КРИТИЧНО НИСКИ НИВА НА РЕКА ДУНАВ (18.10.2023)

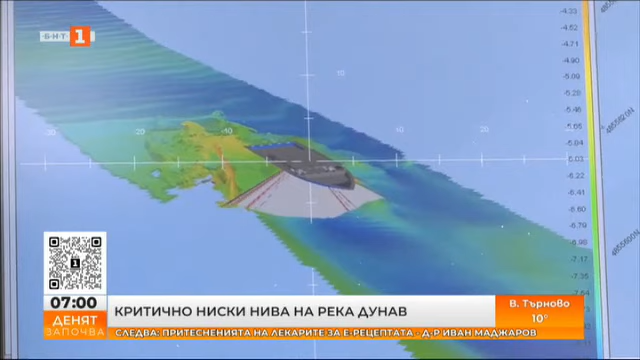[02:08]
може да бъде монтиран на по-малък плавателен съд.
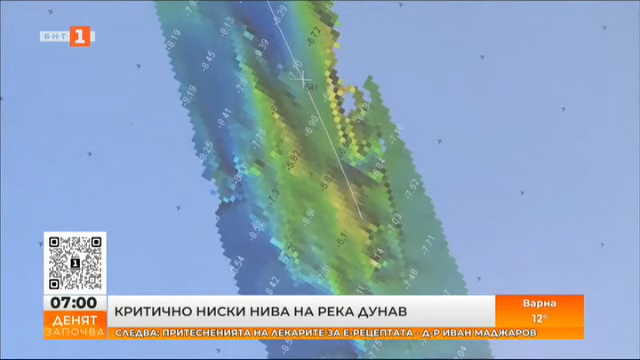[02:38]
Специалистите от агенцията направиха и демонстрация как с помощта на новата техника на дъното може да се види отдавна потънал кораб, каквито има немалко в българския участък на Дунав.
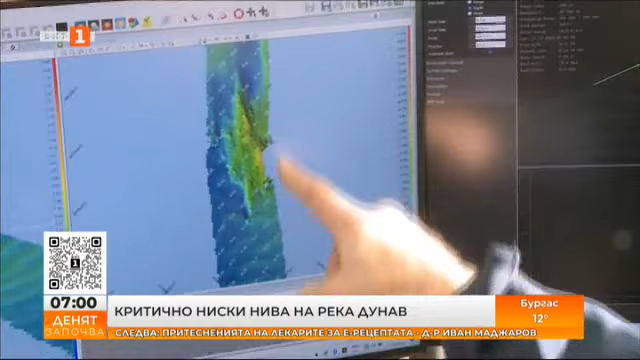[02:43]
И речените течения биха могли да разместят и да станат потенциална опасност.